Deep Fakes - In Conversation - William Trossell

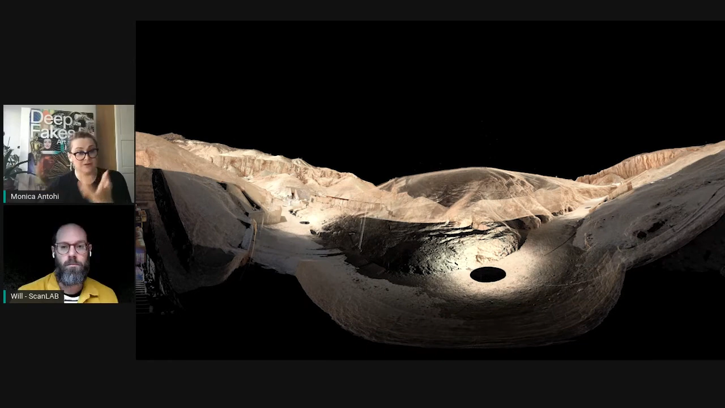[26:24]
not to mention the carbon dioxide that we're exuding, temperature variations, all of that tend to kind of destroy a site, especially when it comes to colors
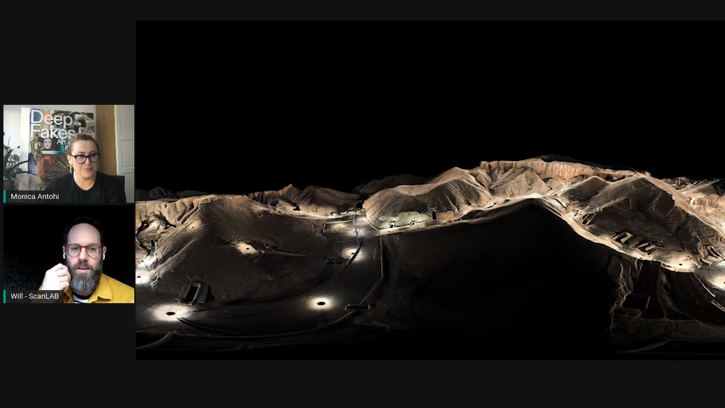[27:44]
if you look back to where the original scanners were 10, 15 years ago and their resolution, it's quite astronomic where you might project that to be in another 10 years' time, you know. As you get kind of closer to the point cloud at the moment,
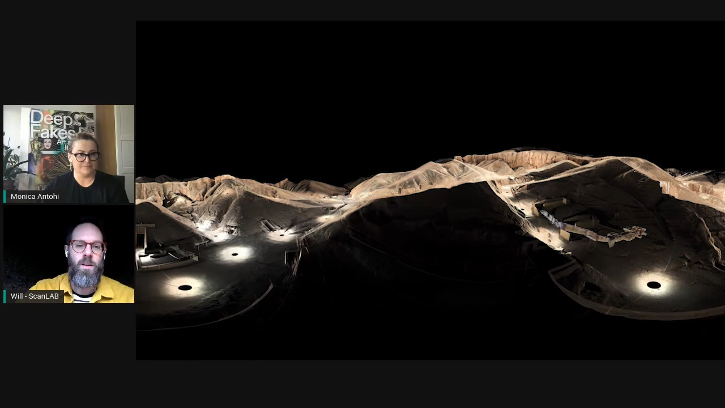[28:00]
the distance between the points means you can't get too close, or at least you just need to have another layer of resolution. In the not too distant future, there's going to be a moment when you can just keep zooming in and you're closer than you could be than with the human eye. And I think that's a really interesting moment when the digital is as detailed as the real world and you can't tell the difference.
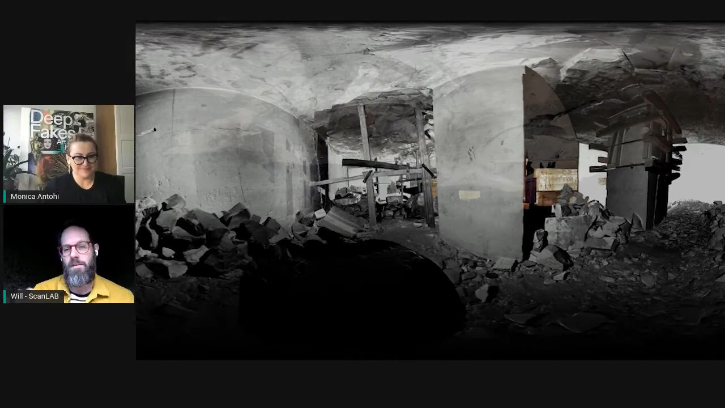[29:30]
The data sets vary of their capture. This data set is from Factum, and they've used a laser scanner. They used a Faro 120, I believe, and that's able to record the world as a point cloud. And each cloud can be anywhere between 50 and 750 million points,
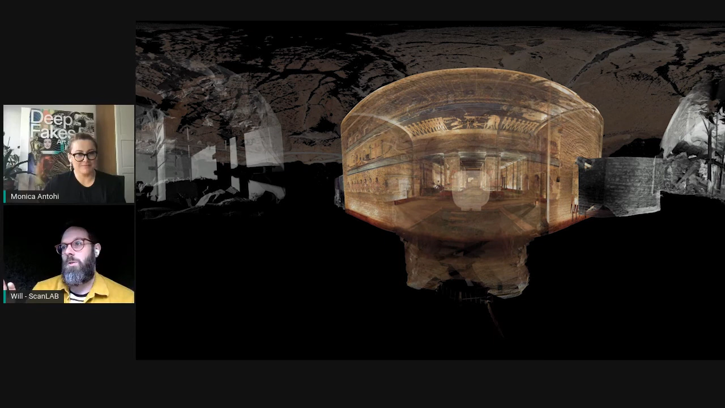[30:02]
And that records a kind of black and white infrared cloud, which you can just see in the peripheral of this frame. And it also takes a series of photos and then applies that color to the point cloud.
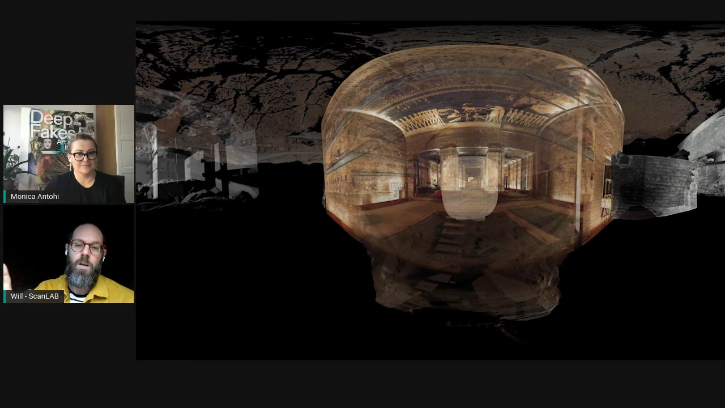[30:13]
And so the reason why there's a couple of clouds that are black and white is because they've lowered the scanner at the time into an area that's looking a little bit rough and hasn't got any lighting. So they've just done a black and white scan. But we thought it was really interesting to see that kind of back of house, kind of behind the scenes. Yeah. There's actually a huge tunnel right underneath the sarcophagus now that they haven't scanned, which they've been digging recently to find what they thought was an extension to the tomb. But that's another story.
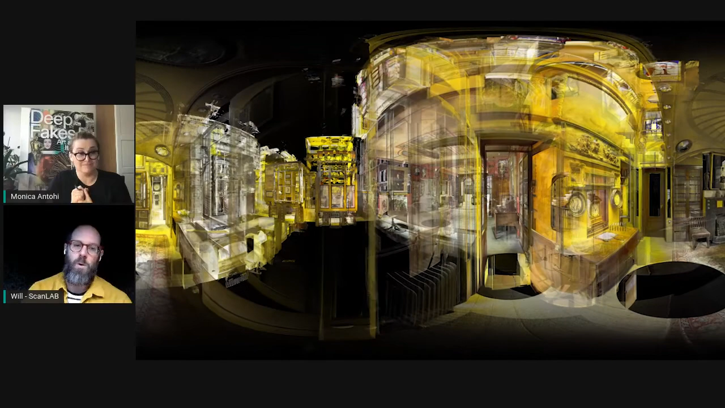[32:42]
and we have a whole array of render nodes that crunch through lots of data. The same here is about 80, 90 scans. The Valley of the Kings is similarly, it's about 100 scans, and Pompeii, the drone, was about 3,000 photos, but that was done about 4 years ago. And it's funny because it took me about 3 weeks to process it using software at the time. And I reprocessed it for this project, and it only took me 3 days.
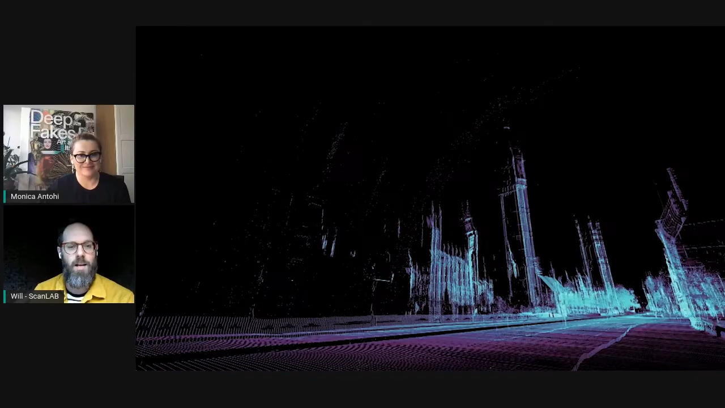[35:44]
but it's mirroring a lot of the current usage of lots of LiDAR, and that's to do with self-driving cars. So a lot of the requirements for the car as it drives through our world is that it senses and understands it. And to do that, there are various ways. One is photogrammetry, and Tesla and Elon Musk is a big fan of doing just photogrammetry to build that model in real time.
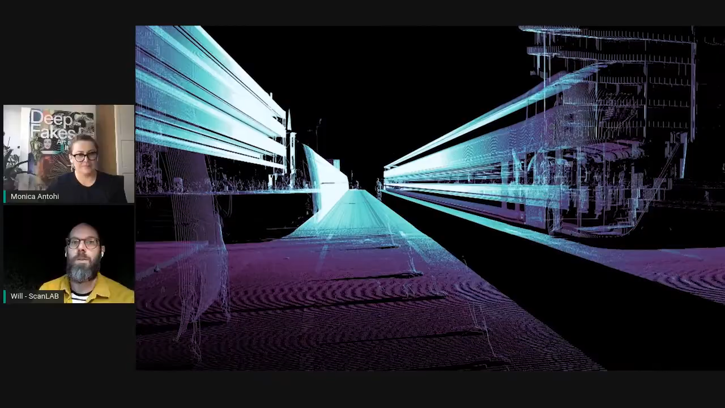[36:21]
And so what we wanted to do with this project, the New York Times, is kind of show you a little bit under the hood of like what that looks like. If you could see through the eyes of the scanner and the car, what world would we be living in?
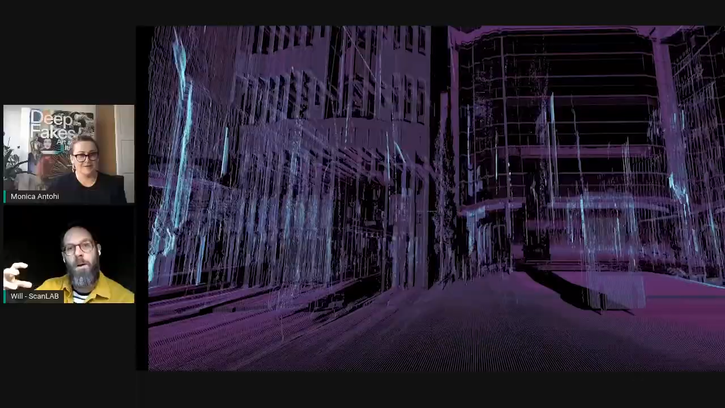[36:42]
And so we took our LiDAR and we bolted it onto Matt's car, and then he drove it through the city. And there's lots of interesting artifacts that happen in that world as you do that.
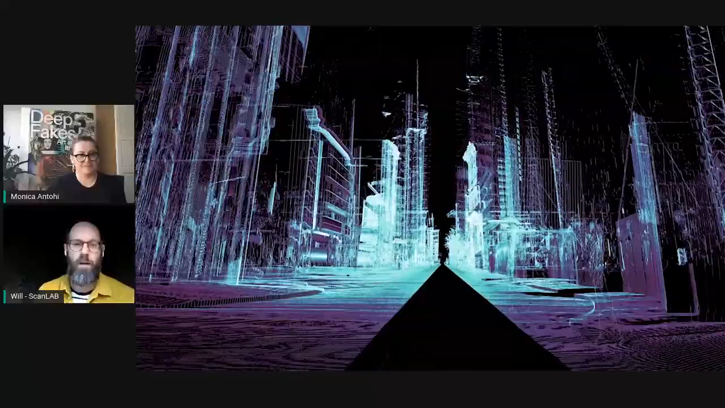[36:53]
Because you're moving the scanner, the speed of the car is proportional to the resolution. So when you're zipping down the motorway at 60 miles an hour, the scanner is only able to see every 10 centimeters or so. Whilst if you're stopped at traffic lights, but the scanner is still going, you're just increasing the resolution of that model sort of exponentially. And that fully applies to the real world cars,